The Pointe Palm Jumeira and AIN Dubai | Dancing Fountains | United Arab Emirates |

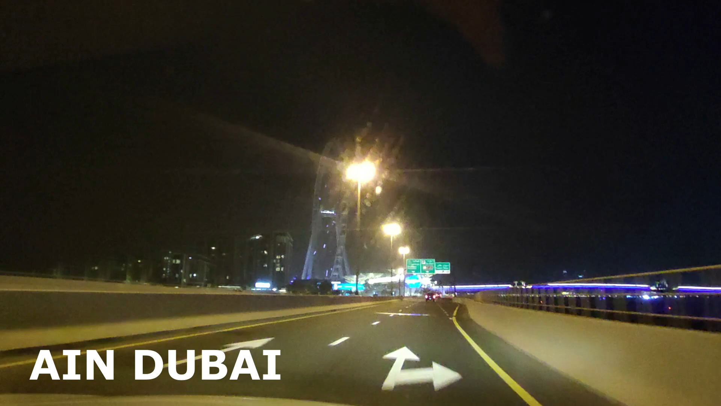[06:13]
After the point, only few minutes and you will find the Andubai.
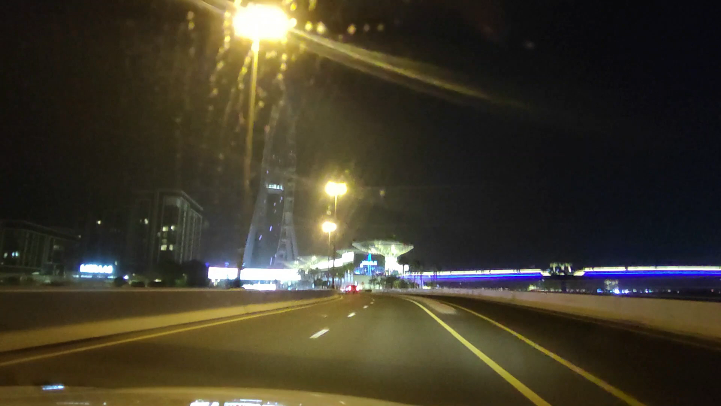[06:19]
The world's largest and tallest observation wheel.